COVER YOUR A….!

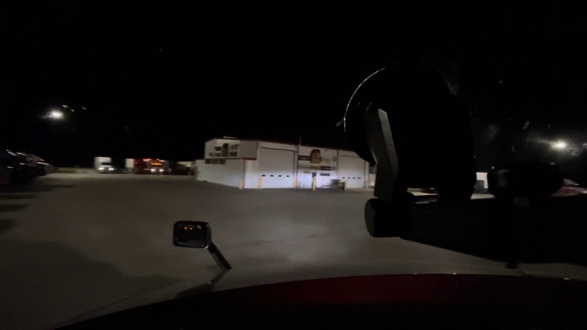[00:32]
this video what i wanted to talk about was covering yourself covering your tracks or the legendary term
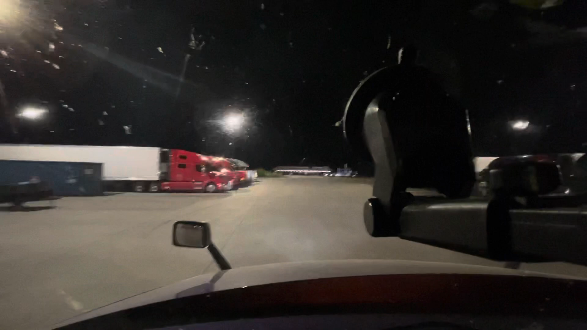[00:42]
cya you guys know the acronym i don't need to say what it is this stems from a story something that recently happened to a friend of mine or an associate whatever you want to call him give me a second i'm moving through this um
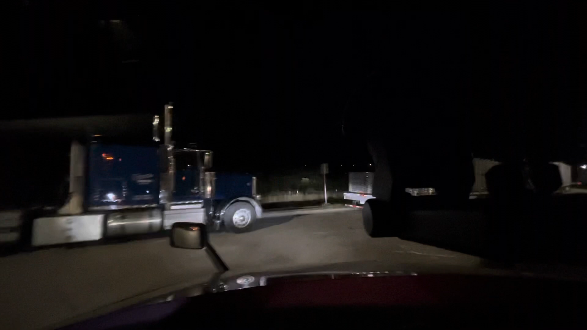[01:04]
but basically he had a load stolen and a trailer